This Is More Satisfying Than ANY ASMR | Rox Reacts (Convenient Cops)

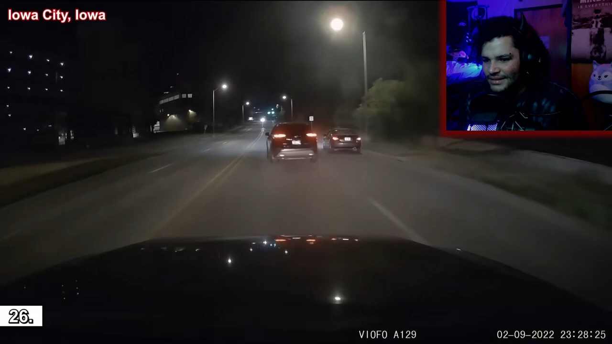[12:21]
Zoom, zoom. Oh, that whip around. Yes.
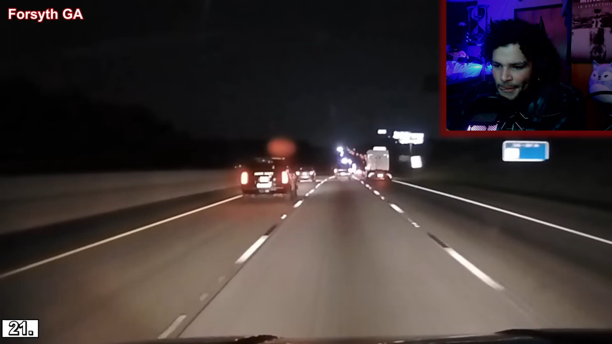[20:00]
Move thine ass. If you're in the left lane, you should be passing. He breached. Oh, wow, you. How much of an idiot can you be? Come on, turn on them lights. Turn the lights on.